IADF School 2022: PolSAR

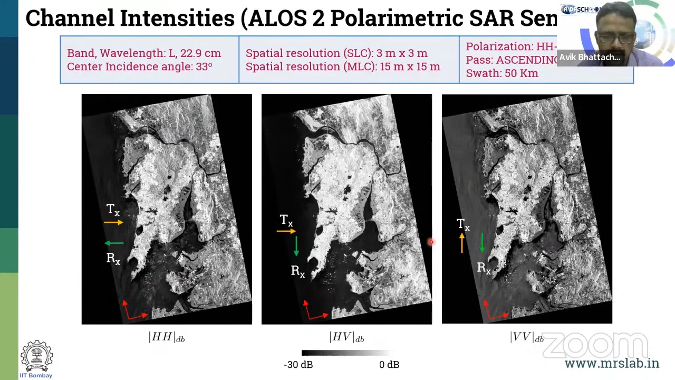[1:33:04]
Of course, you can see certain differences in those images from different land cover types. But in order to characterize the scattering properties coming from the target, it is better to represent them in the Pauli basis terms. So that means that they directly can be associated with the scattering properties of the image. So if I put them the same image, I put them to be as HH plus VV, HH minus VV, and the HV, I can directly relate them to an odd bound scattering and an even bound scattering. So this kind of denotes, it tells you that this information,
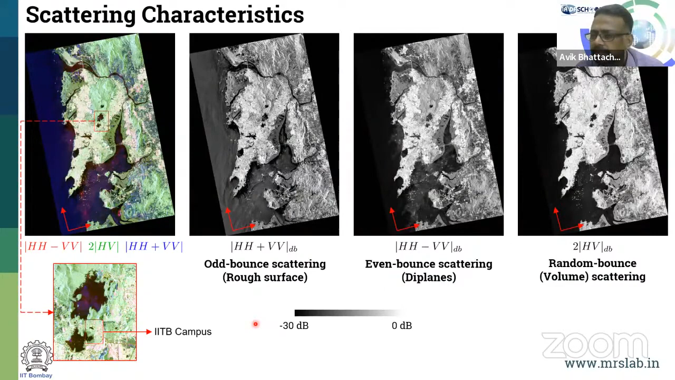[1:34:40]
But it is not necessary that always we only keep these bases, the horizontal and the vertical bases. Because maybe it's better to characterize in a target information in another basis,
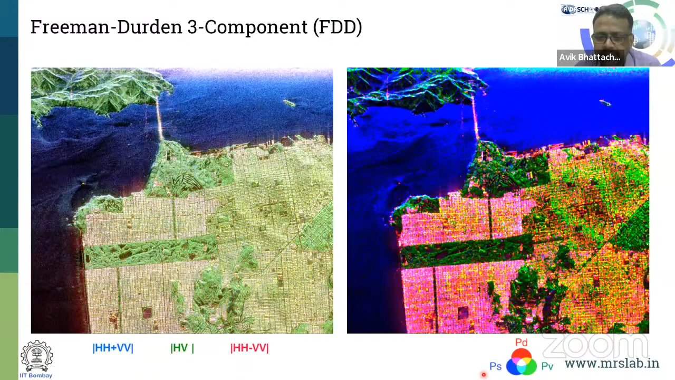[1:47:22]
Here you can find out in terms of the power, scattered power information, where you can say there's a PS which corresponds to the surface and the dihedral coming from the urban areas over here and the volume. This was the one which is done initially. Then it was in
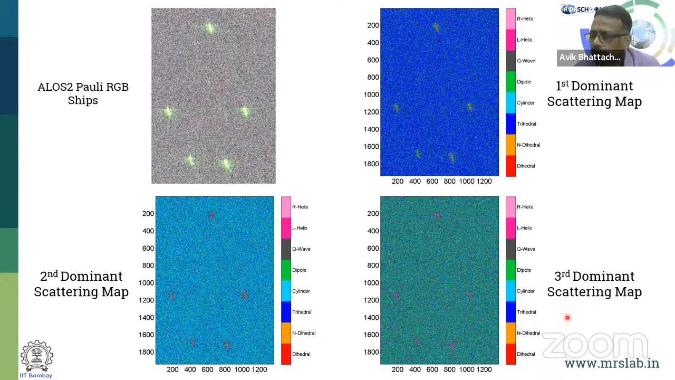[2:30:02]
The first dominant for this one will be a narrow dihedron. And so on and so forth. You can go for second and third and so on. But well, as you go beyond second and third, it will be more noise-like, which is understandable.
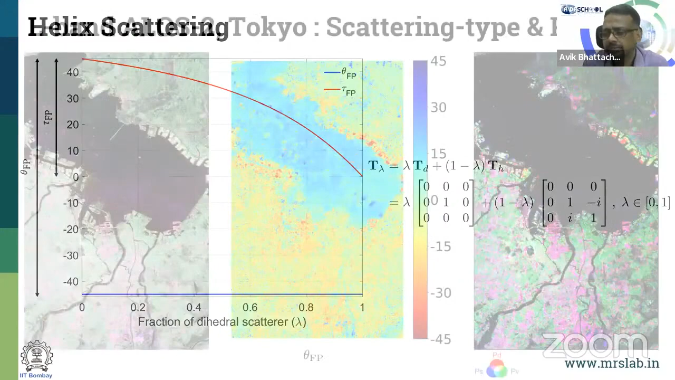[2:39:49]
between a dihedral and a helix component. Both of them are characterized by the theta fp to be on the extremities as minus 45. But only using tau fp, you can separate it out saying that, well, tau is a 45 when theta fp is minus 45, which corresponds to a dihedral. And that's the way I'm able to characterize between all these different targets.
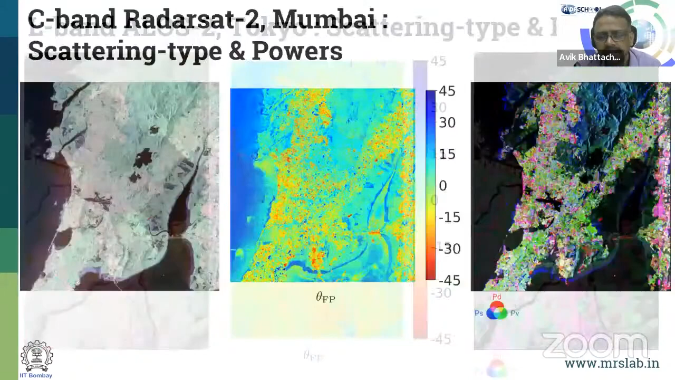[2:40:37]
Similarly, if you can see, this is an area which is of Mumbai, we see my radar set 2.
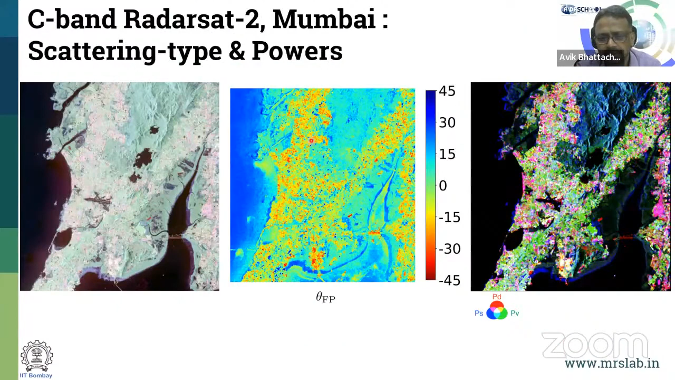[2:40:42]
I'm able to characterize the urban area very properly and the water body over here, similarly the powers. This is an area of L-band, UAVSAR, Los Angeles area. This is a heavily dense urban area. You can also characterize the theta FP and the power. So this tells me that I am able to utilize this non-conventional setting much simpler and faster and easier way to characterize different types of scattering mechanisms and also the power simultaneously.
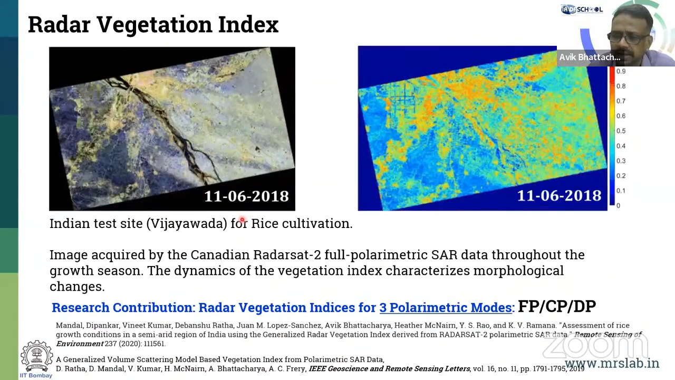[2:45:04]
So image, this is the image acquired from radar set to full polarimetric SAR data throughout the growth season. And this characterizes the dynamic change of this index. We have also moved on to give the parameter when we have the data in the compact form.
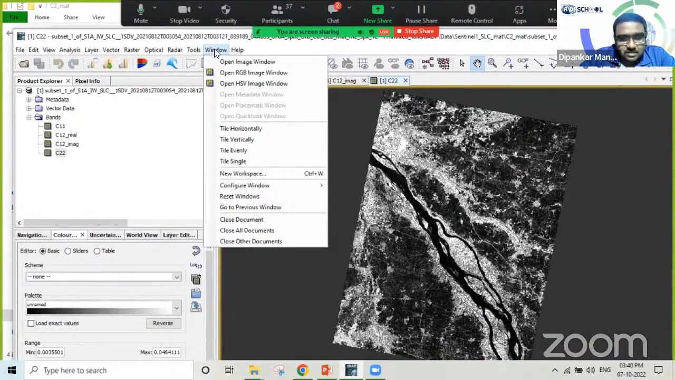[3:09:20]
So you can go Windows and you can see tile vertically, or you can move it to Windows tile evenly. Now, if we want to move it, and we can check different components of its features.
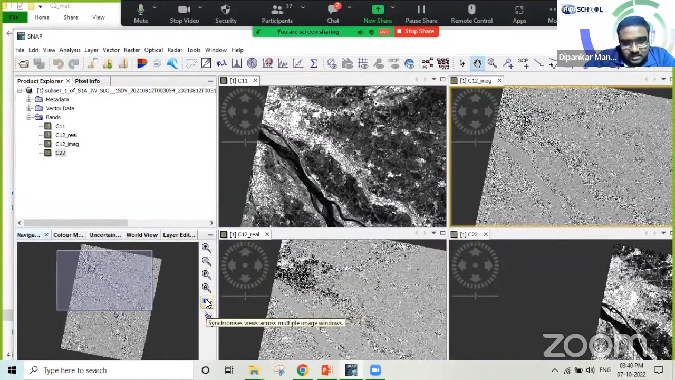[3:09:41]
So now let's zoom it to this center section, which is actually a river. Now you can see how the values are changing with these different locations.
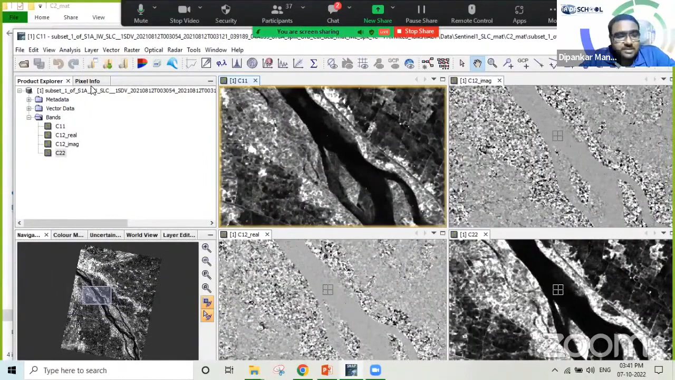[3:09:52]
So let's say we are considering this little island, and there is a water body in black color.
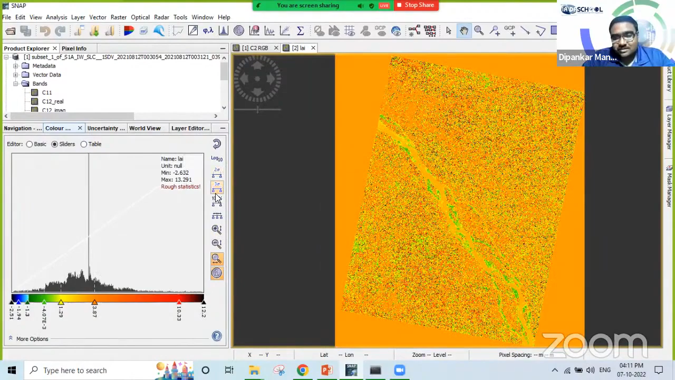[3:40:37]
So as you can see in this case, this crop lands are in the cyan color,
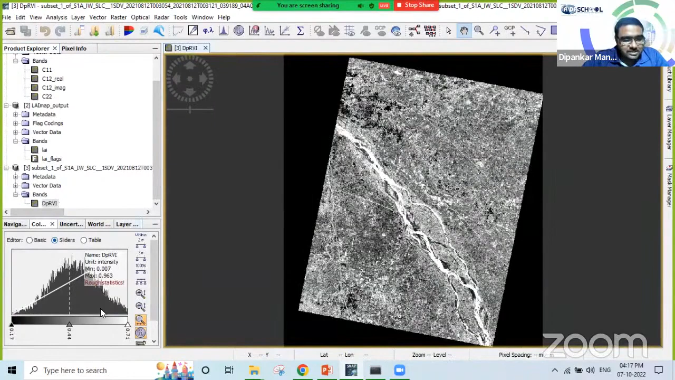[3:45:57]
and then you can change it to different colors to check the different options.